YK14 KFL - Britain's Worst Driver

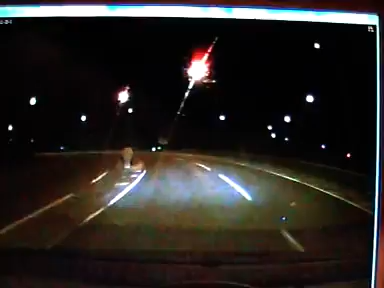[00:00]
Here I am driving out of Maidstone to join the I think it's the motorway roundabout on the M20 where you can go up the A249 up to Detling Hill so here we are night time open roads full compliance with the highway code you know stick to the left-hand lane less as you know
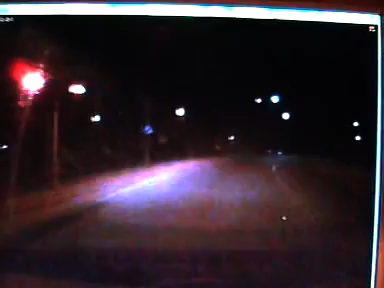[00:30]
you're overtaking here we go around the roundabout oh look at the white van look at the white cunt in the white van so here we go yep driving along doing 60 61 62 I'm thinking shall I move over to the left well no the speed limit is 70 here I'm now doing 63 64 but the speed limit is 70 a car is fully compliant on the left-hand side as you'll see we're behind the
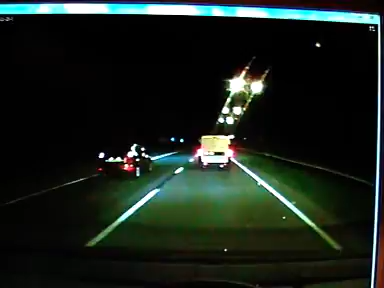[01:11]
he's put his brake lights on the car on the you know fully compliant with the law and trying to drive along has slowed down we're now doing about 52 miles an hour in a 70 mile an hour zone YK14 KFL there we go speed limits gone down to 50 because we're going to engine Detling Hill past the yellow box on a stick it's not a camera well there we go so